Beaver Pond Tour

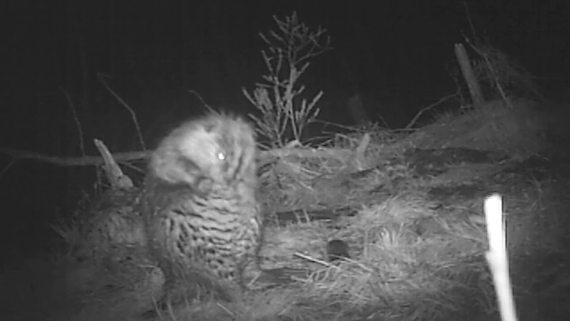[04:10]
We had a trail cam set up down here at one point Just to catch a little bit of the beavers coming and going And found that they would come and rub mud on it
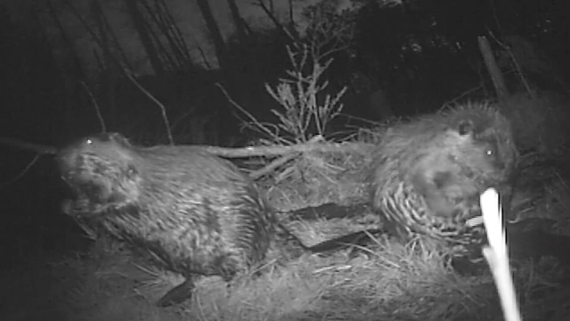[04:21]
Almost every night Come up from the water with big armfuls of mud and rub it on there and then rub themselves on it
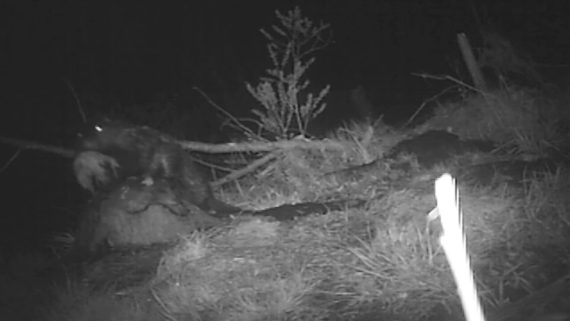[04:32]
I assume it's part of their Keeping the scent of themselves On there and keeping their pond owned
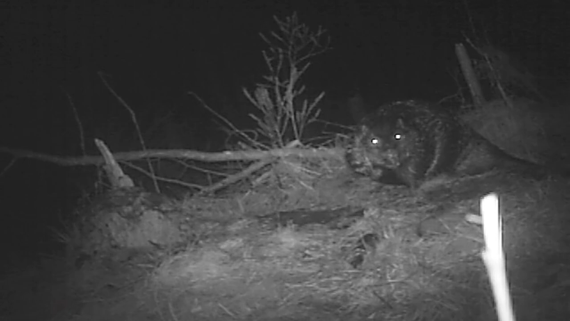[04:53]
So one of the plans for down here is to build a bit of a